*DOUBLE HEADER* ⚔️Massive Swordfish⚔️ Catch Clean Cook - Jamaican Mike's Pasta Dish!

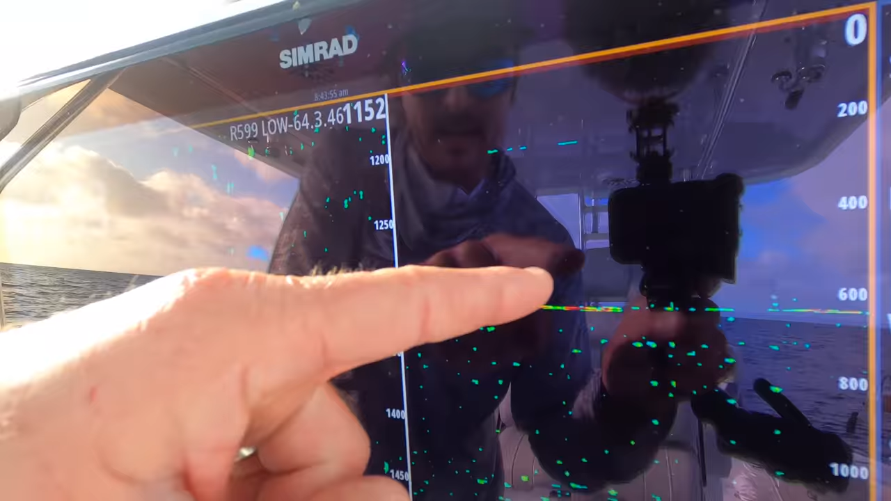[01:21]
That's that fish we have on here. And then another one seemed to eat the buoy rod.